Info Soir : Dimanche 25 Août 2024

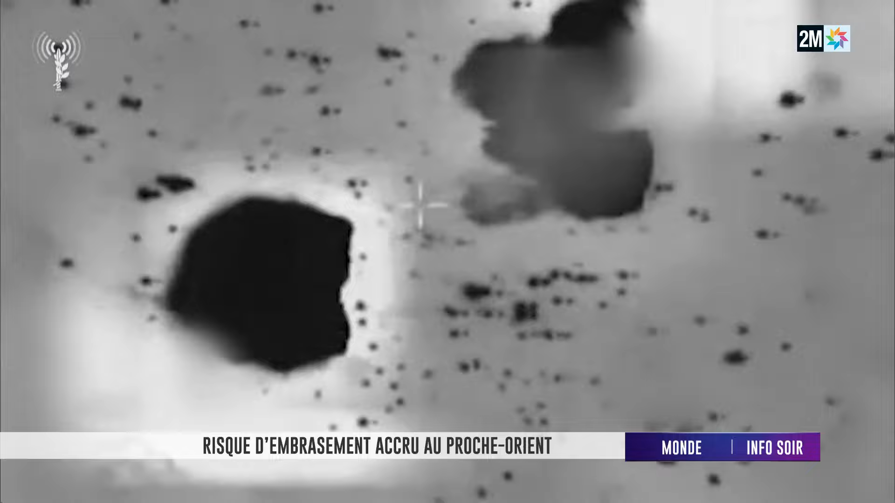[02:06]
Son armée de l'air a déployé une centaine d'aéronefs pour
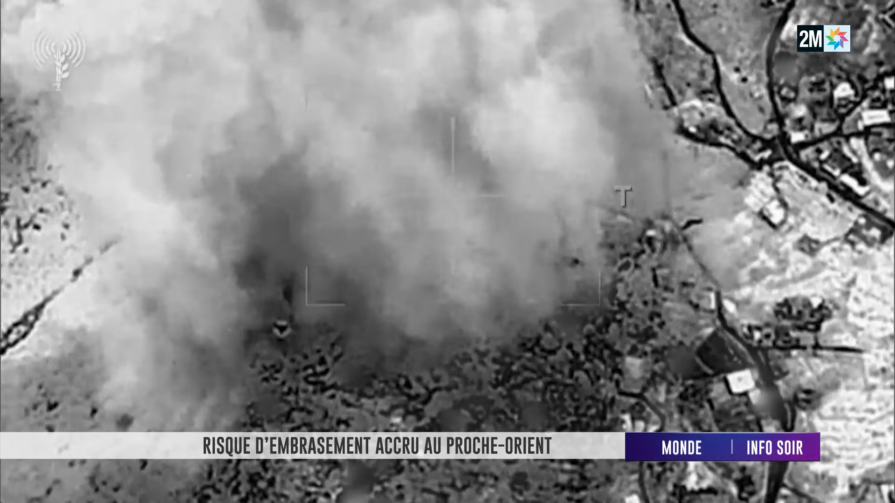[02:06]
détruire des milliers de rampes de lancement de roquettes installées dans le sud du Liban.